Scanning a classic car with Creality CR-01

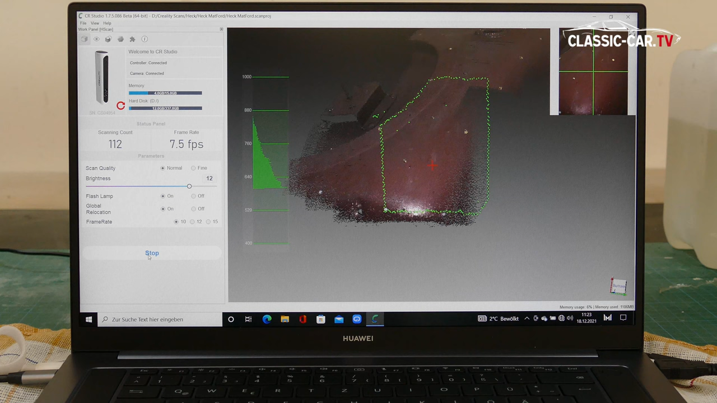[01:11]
whether the distance, angle and the area of the scan are correct.
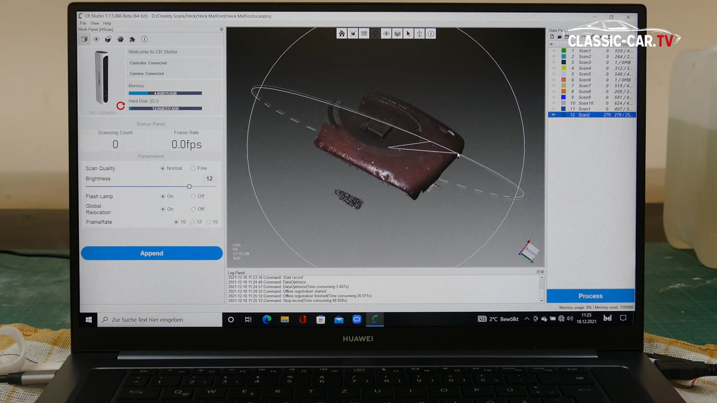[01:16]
The respective scan can always be viewed three-dimensionally after the recording.
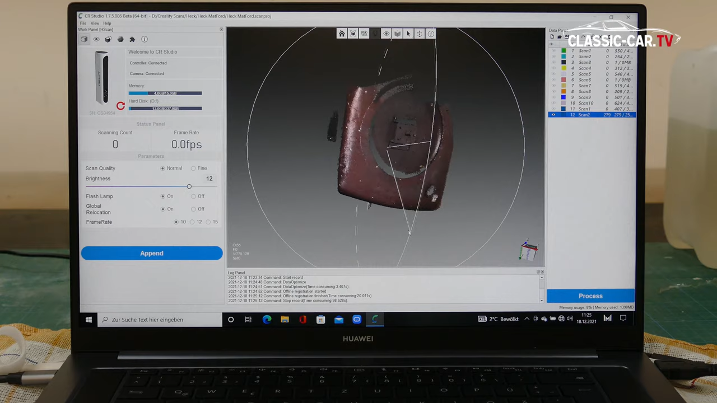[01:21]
With the size of a vehicle or part of it, several recordings must be made.